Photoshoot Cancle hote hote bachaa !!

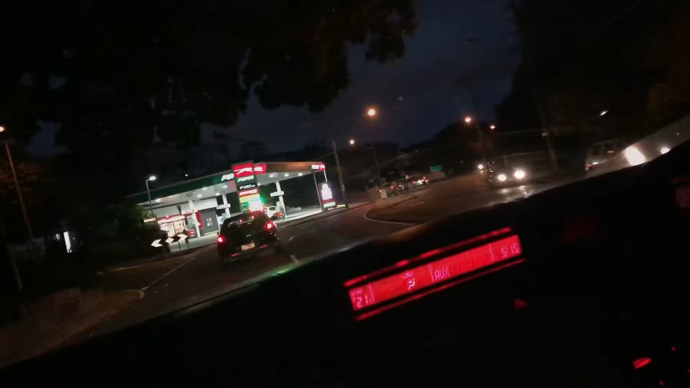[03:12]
गाइस ऐसी बात है कि अब डलवाने लगे हैं फ्यूल, तो ये देख लो यहाँ पे फ्यूल के प्राइजेस.